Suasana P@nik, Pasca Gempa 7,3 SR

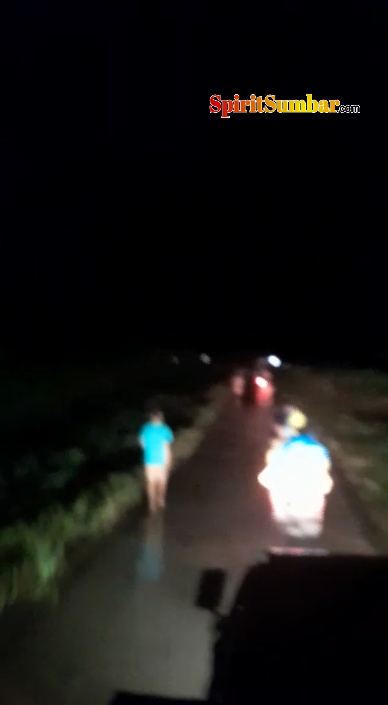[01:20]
sekarang menuju tempat pemukiman, tempat pengungsian di daerah Tamairang. Untuk sementara demikian, bapak-bapak, ibu-ibu, terima kasih.